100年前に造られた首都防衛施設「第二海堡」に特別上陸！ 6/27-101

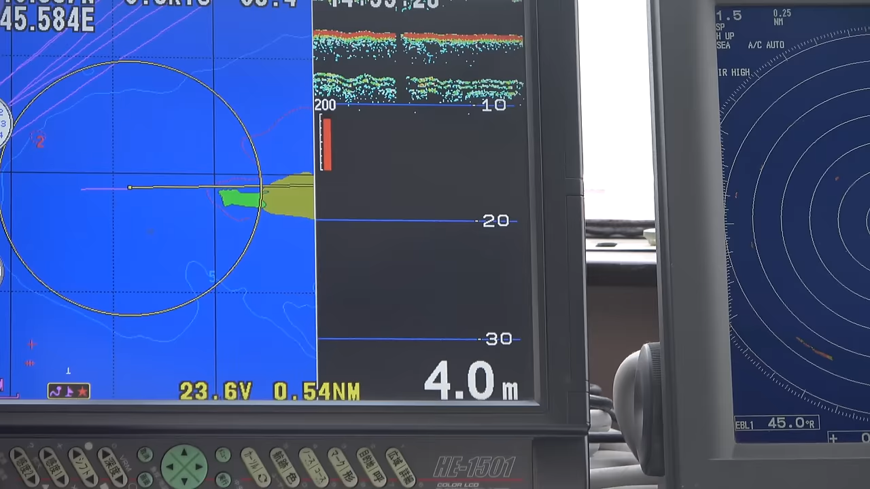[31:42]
On screen: depth 4.0 m
9ってことだったんですけど、かなり浅いところだから、注意して進まないと危険なんだそうですよ。今までにないくらいですね、近づいていただいているらしい、非常に貴重なことです。